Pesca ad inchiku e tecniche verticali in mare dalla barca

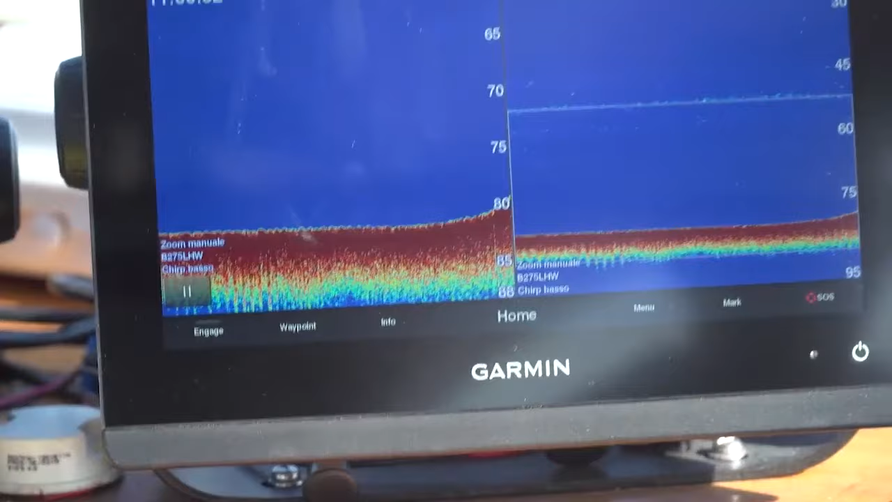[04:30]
Ora abbiamo una risalita e in teoria sopra corrente ci dovrebbero essere i pesci e quindi un po' di marcatura è quella che ci interessa.
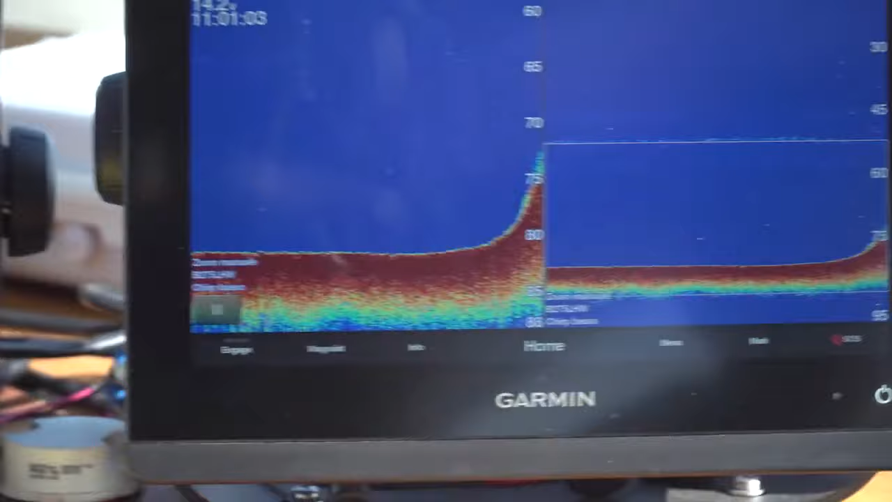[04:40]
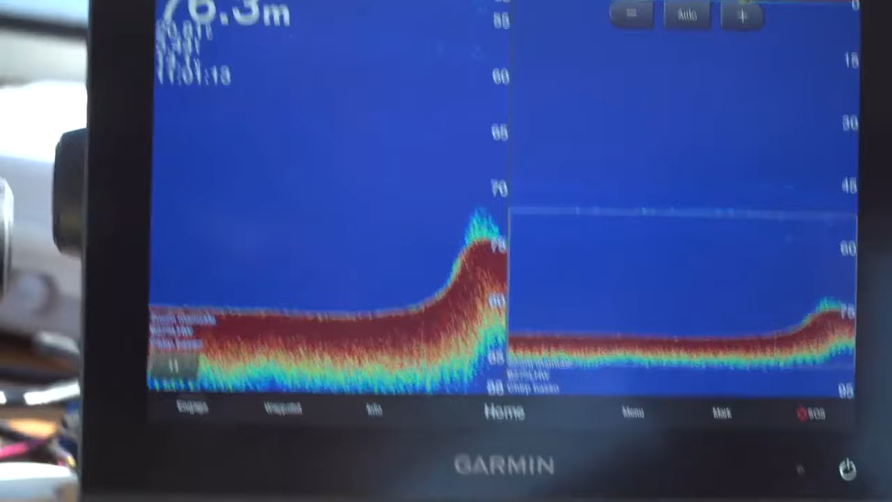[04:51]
On screen: depth 76.3 m
Io come Francesco sto pescando con il modello inciku,